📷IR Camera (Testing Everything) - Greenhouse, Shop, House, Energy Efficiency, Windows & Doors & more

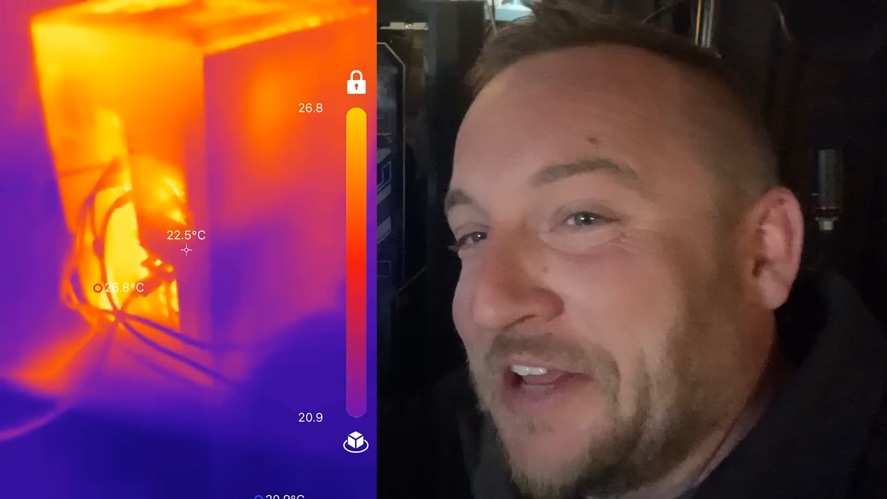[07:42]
On screen: spot 22.5°C
What's really kind of neat is when you're thermal imaging around,
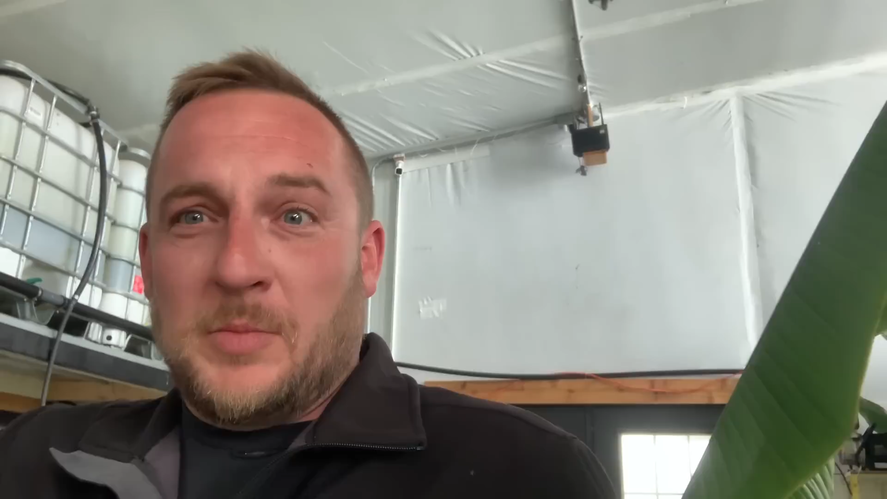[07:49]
you can pick up all of your phantom or small power loads.
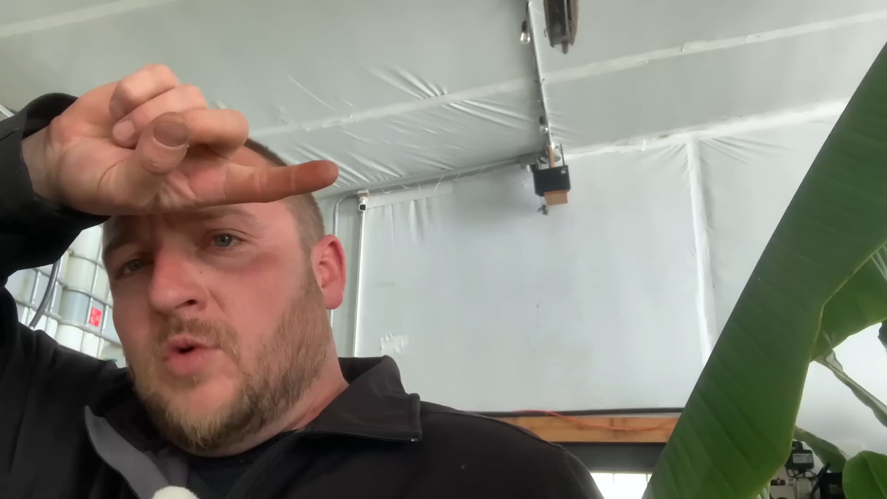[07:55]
So right here, I have one of our little Amazon security cameras. Up here is a router and then fans running.
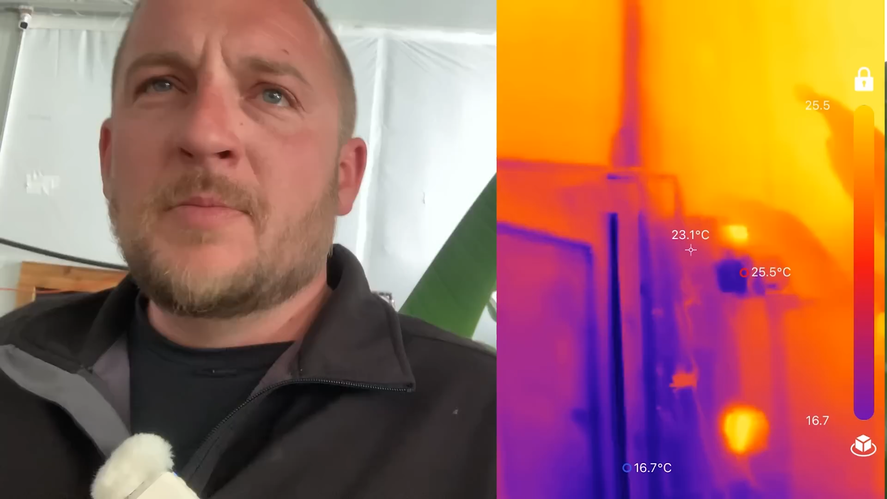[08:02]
On screen: spot 23.1°C
But anywhere that might be drawing a little bit of power, you can pick up with a thermal imager. So if you're in an off-grid cabin and wondering where's your power going,
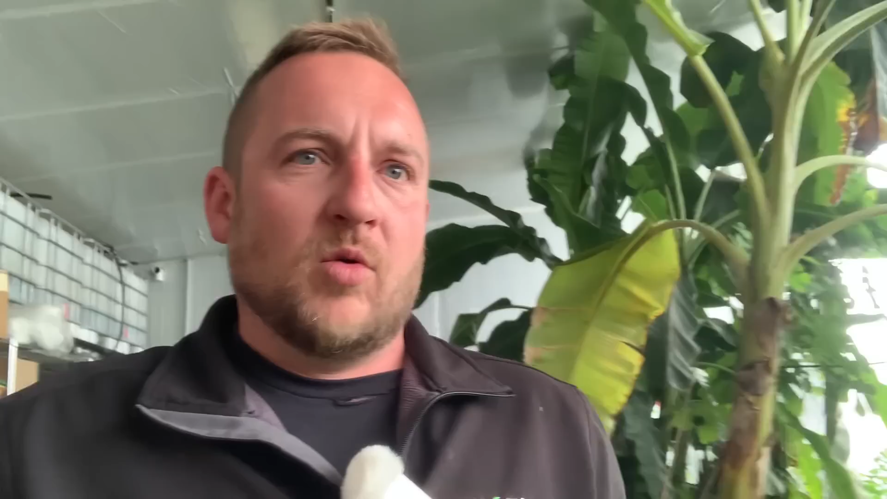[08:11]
you can pick up all the little phantom loads. Here's one of my double double windows.
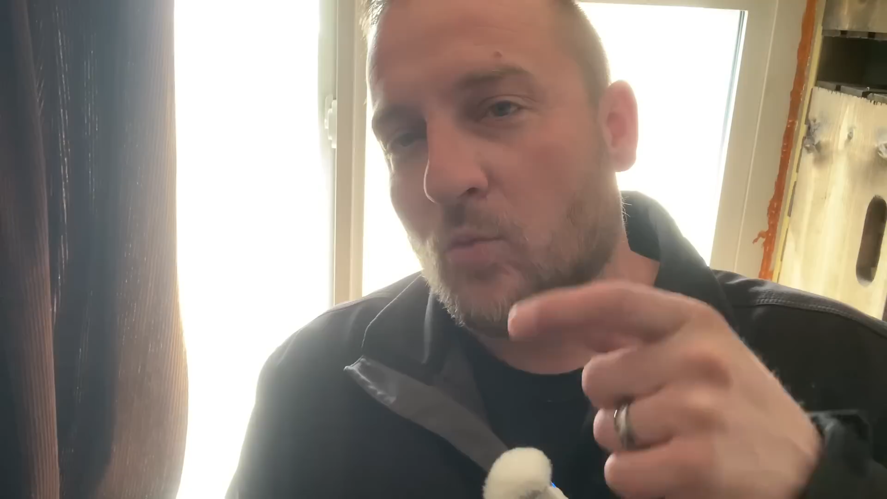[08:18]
So it's two double pane windows with an air gap sealed up and closed up. On the thermal imager now, I can see how efficient it is.
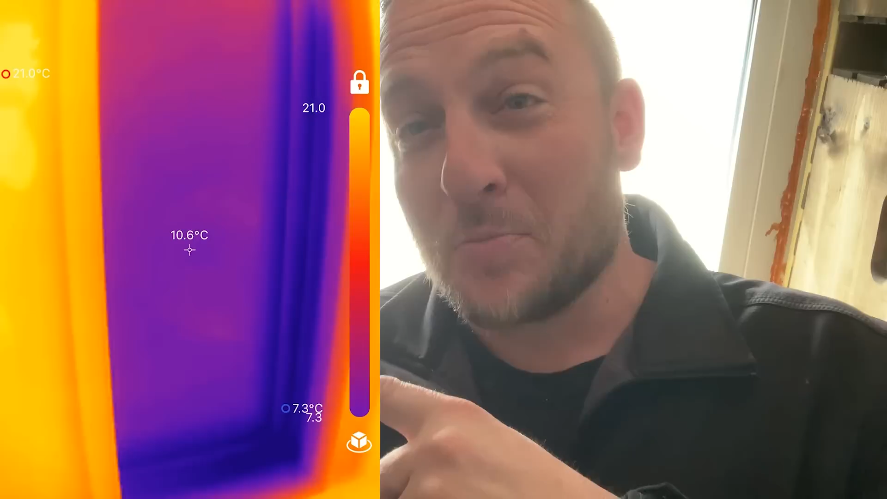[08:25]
On screen: spot 10.6°C, max 21.0°C, min 7.3°C
And it's much more efficient than the extremely expensive windows that
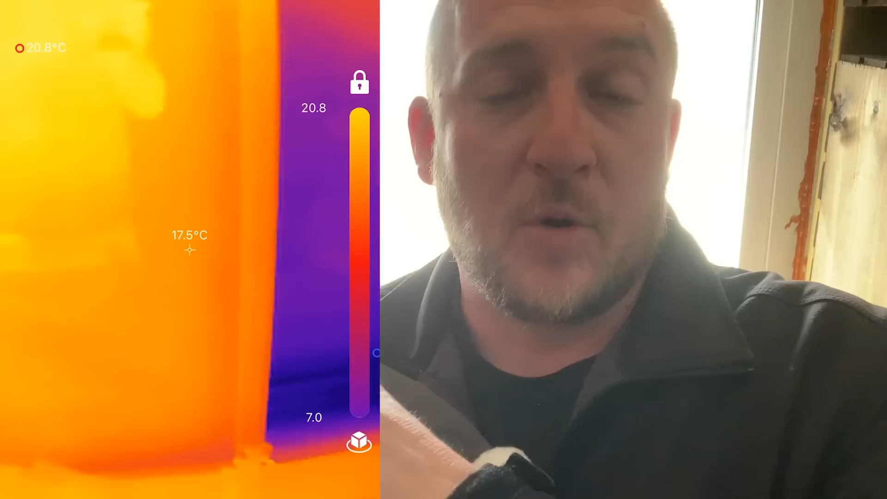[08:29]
I put in my house that have an R value of eight. Triple pane windows. This is two cheap windows in the same hole with that air gap I invented.
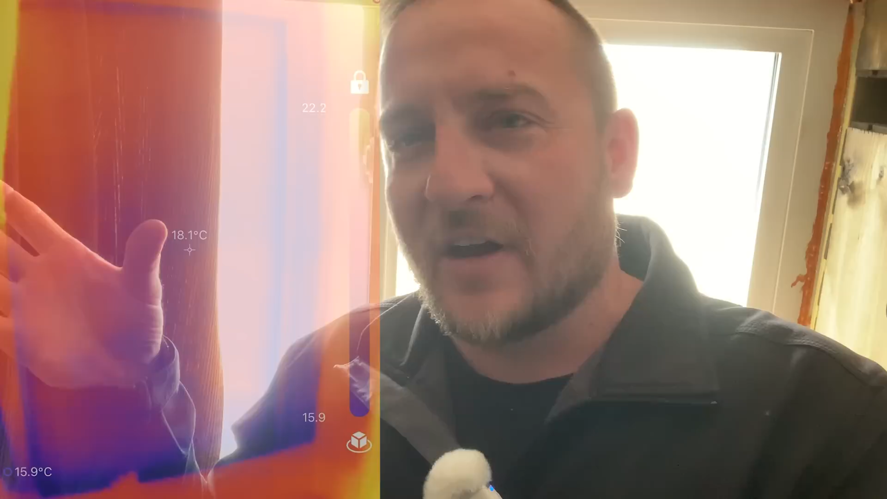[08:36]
On screen: spot 18.1°C
And now that I have that imager, it shows me.
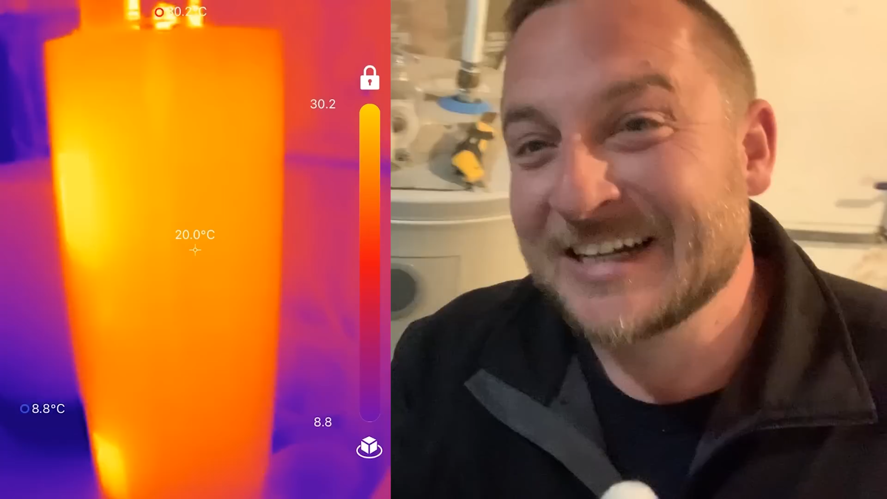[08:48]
On screen: spot 20.0°C
So if I was to build my own water heater, I'd put much, much,
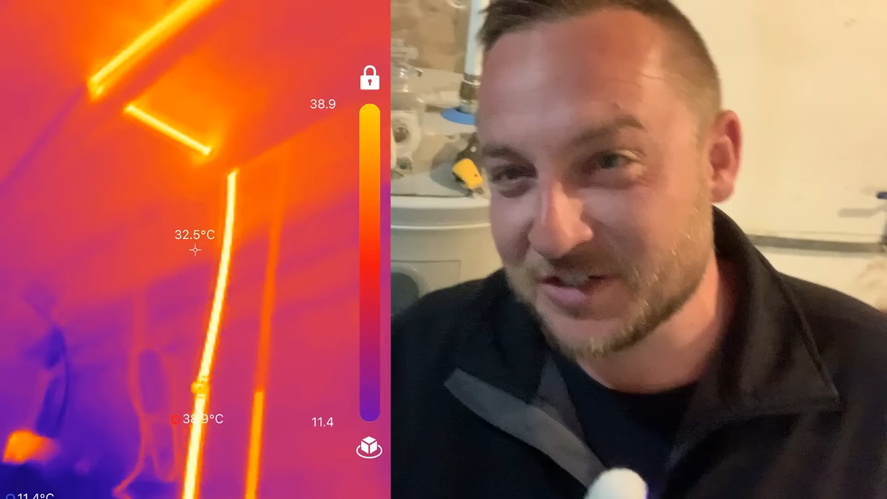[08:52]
On screen: spot 32.5°C
much more insulation on there to protect any heat loss from the hot water that you're heating up with a lot of money.
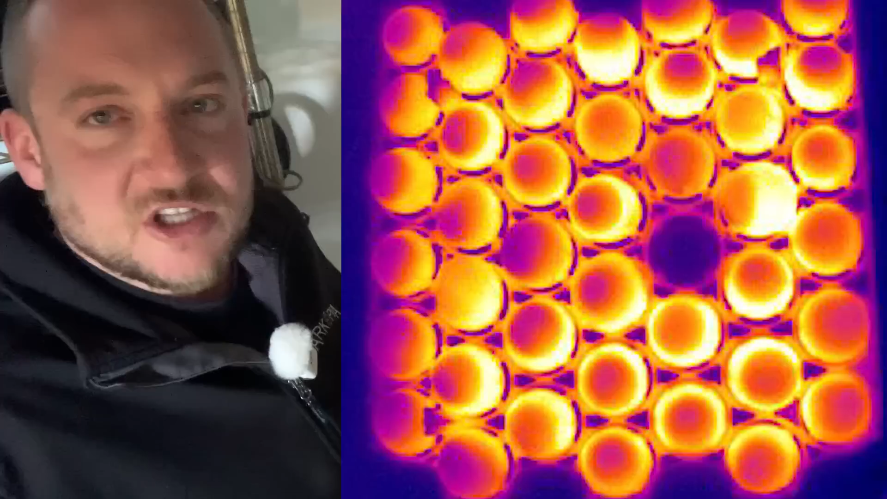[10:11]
If one looks like it's cold and it's not doing anything, it's like an almost x-ray vision. And when you end up doing quite a few eggs like I plan to do,
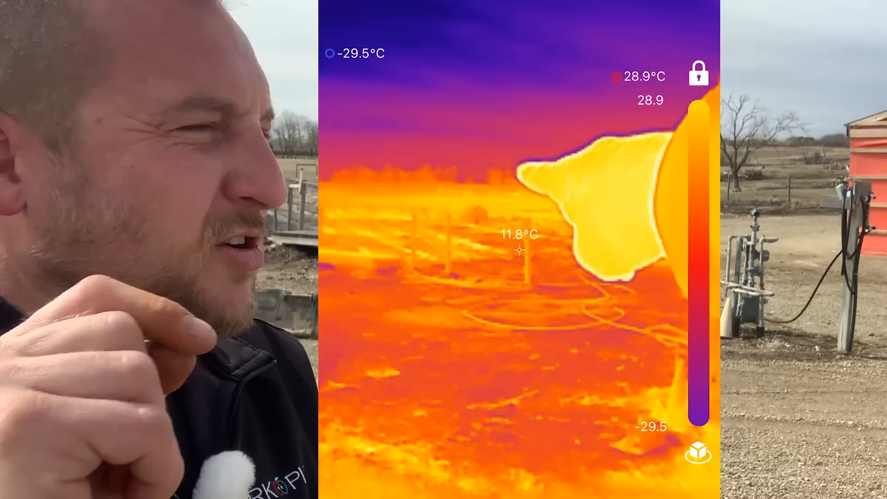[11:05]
On screen: spot 11.8°C, max 28.9°C
They're just laying down basking in the sun and what it looks like on the thermal imager.
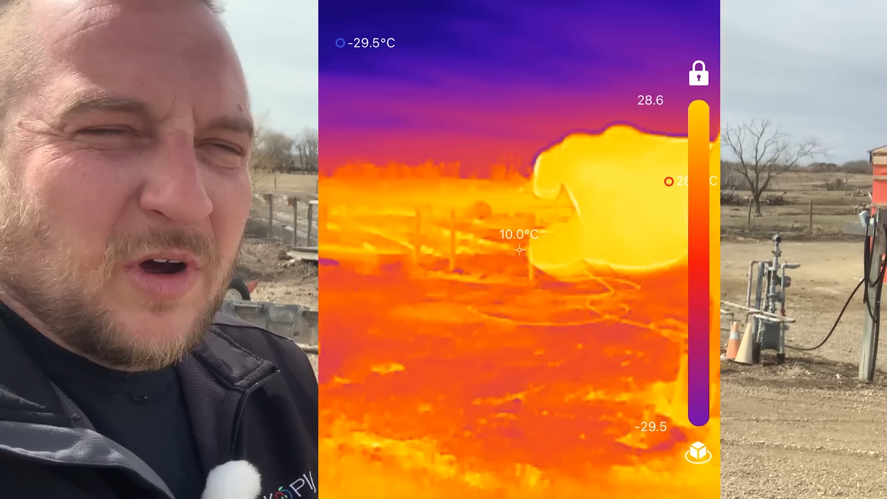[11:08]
On screen: spot 10.0°C
So 200 yards away, this little thing picks up.